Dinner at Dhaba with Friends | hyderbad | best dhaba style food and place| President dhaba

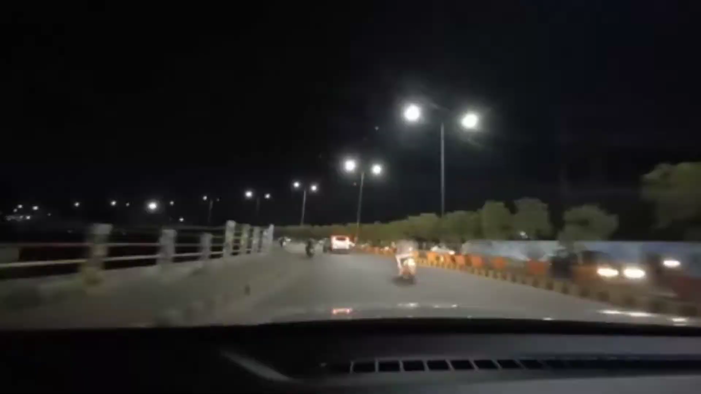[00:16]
चलते हैं। तो हमारे घर से हम निकले थे करीब 8:30-9 बजे करीब, और रोड इज़ वेरी नाइस।
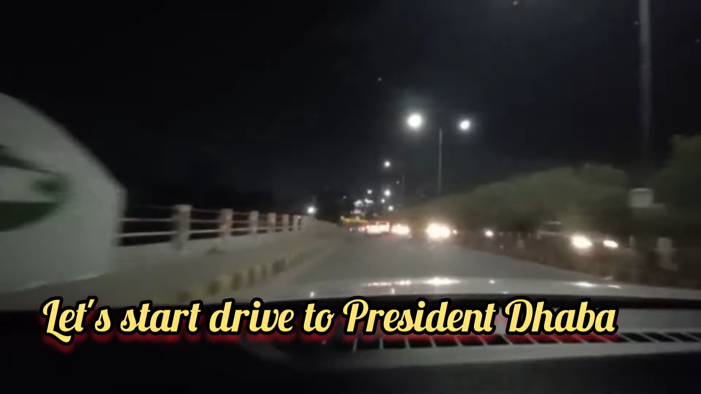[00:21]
एंड हैदराबाद में जैसे मैंने आपको पहले ही बताया था, बहुत अच्छा रास्ता है और ट्रैफिक भी बहुत कम है।